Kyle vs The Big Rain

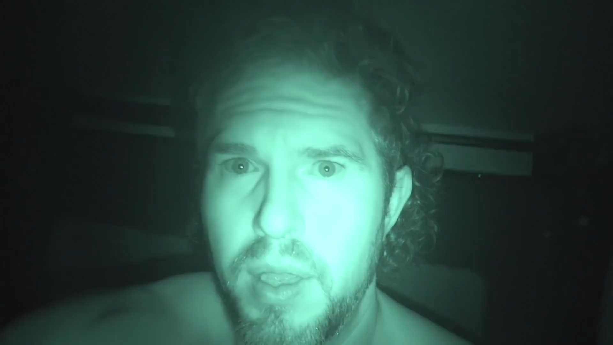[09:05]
Yeah, it's night shot. That's what it is. I wonder if you can see lightning out the window. I certainly can.